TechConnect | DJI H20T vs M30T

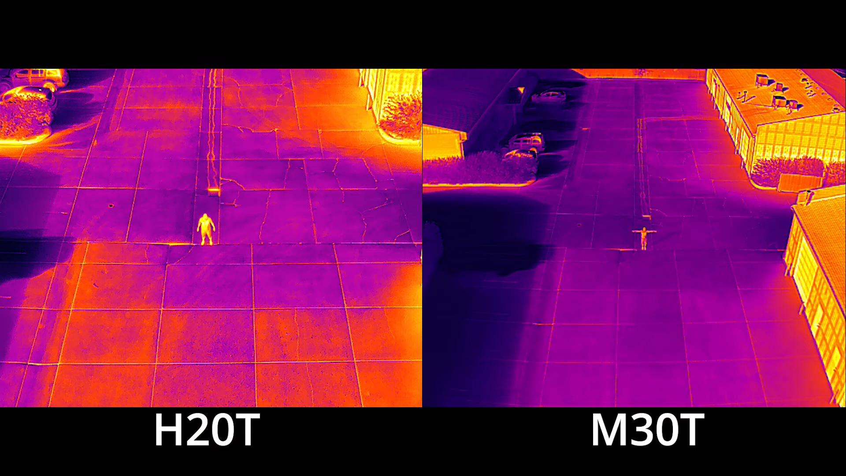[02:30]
The result, of course, when comparing these two images, is that the M30T captures a larger area, whereas the H20T gets more pixels on an object, resulting in more accurate results and greater detail.
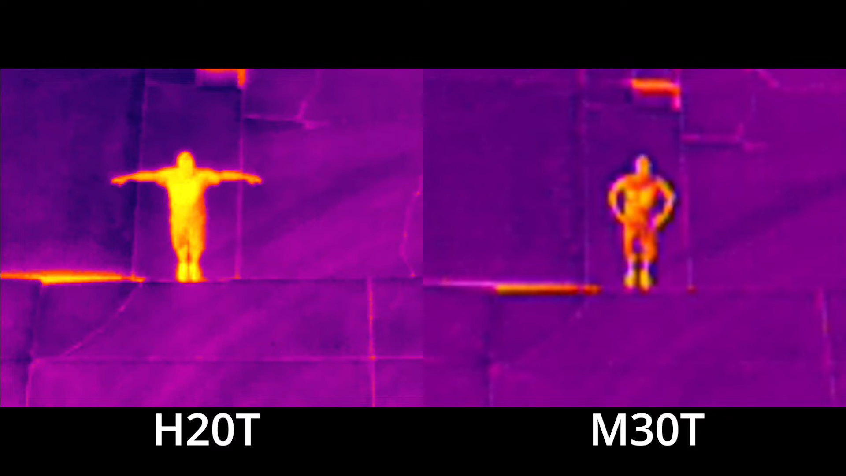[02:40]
Second, the M30T features what DJI has called infrared super resolution,
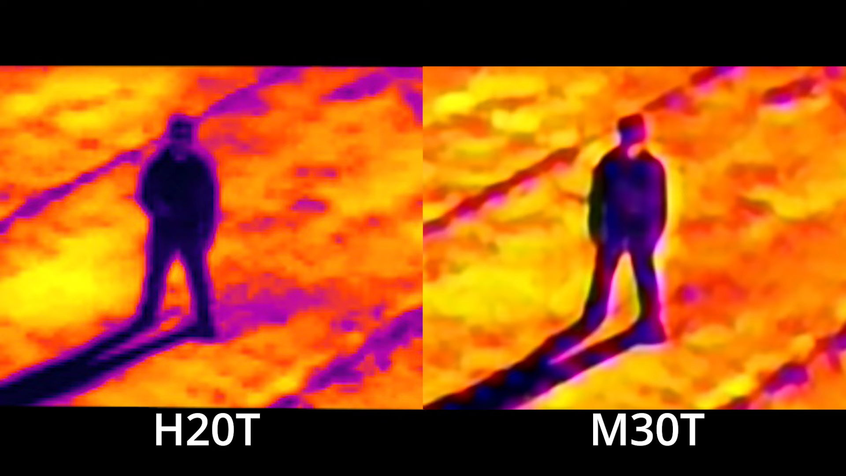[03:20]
In fact, when comparing these two images, one from the H20T and the other from the M30T, with super resolution enabled, the super resolution image does introduce some type of striping artifact that isn't present in the H20T image. What this boils down to is that, absent some presently untold special use case,